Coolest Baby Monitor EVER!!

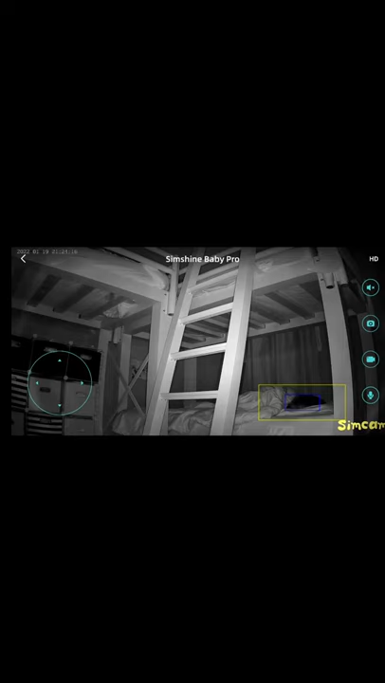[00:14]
with a 100 degree field of
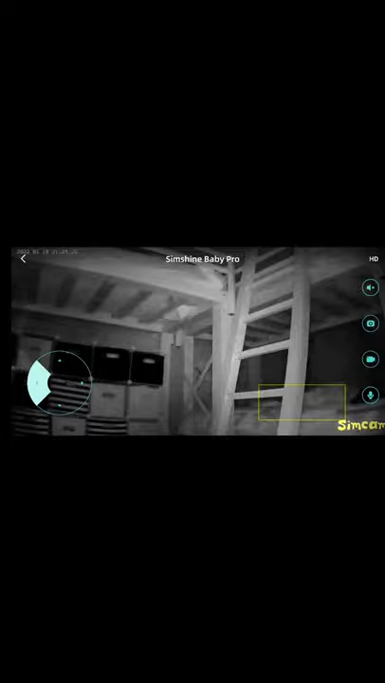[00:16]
view and a 360 degree pan with a micro SD card for recording up to 128 gigs.
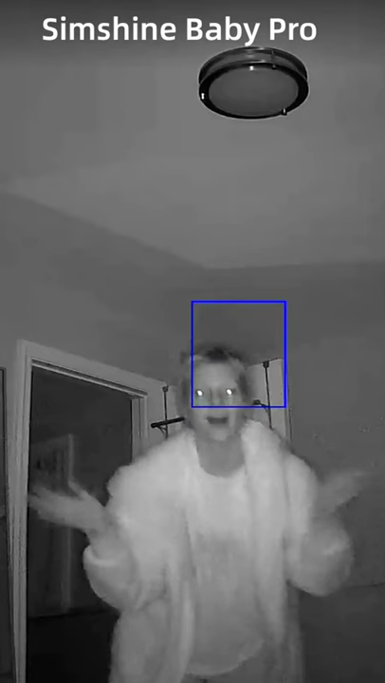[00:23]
It has two-way audio communication and infrared night vision up to 33 feet.